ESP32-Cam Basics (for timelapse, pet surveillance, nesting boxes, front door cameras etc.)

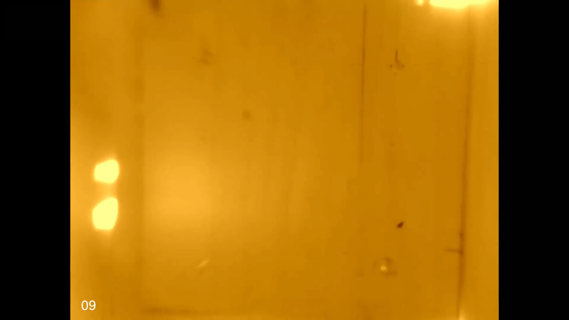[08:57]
To make the ESP32 cam sensitive to infrared light it is necessary to remove the infrared filter of the lens.